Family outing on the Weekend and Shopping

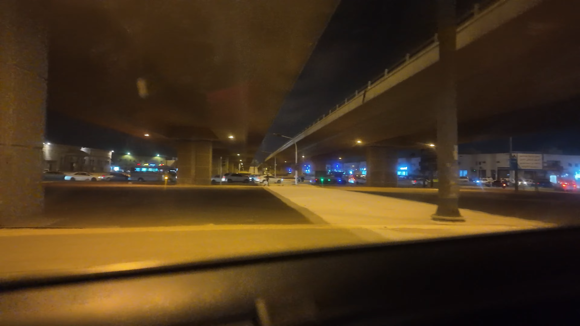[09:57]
लेके कितनी प्यारी गाड़ी है वो देखो वो देखो वो हाईलैंडर नजर आपको आ गया से
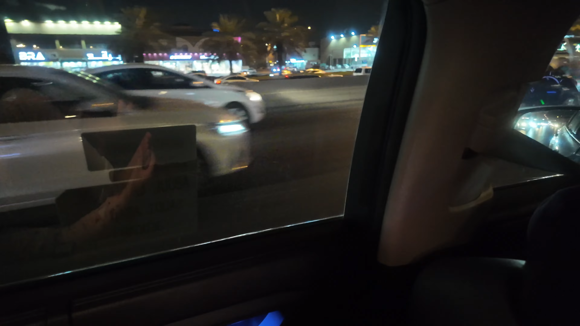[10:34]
ट्रैफिक देख रहे आप लोग सही है ट्रैफिक सा उधर ऐसे लट हुआ हुआ आप लोग को देखना चाहिए लेना खजूर वाली शॉप है यहाँ से खजूरा ग्यारह
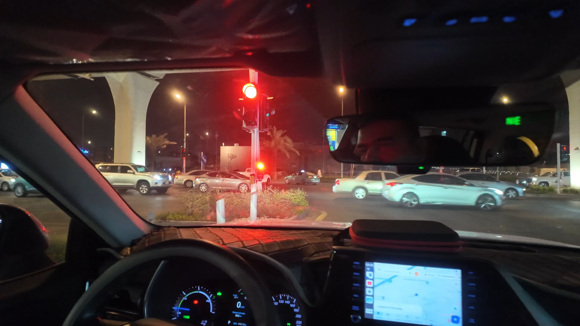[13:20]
ग्रीन हो गया मैं आप दोनों को तंगा ले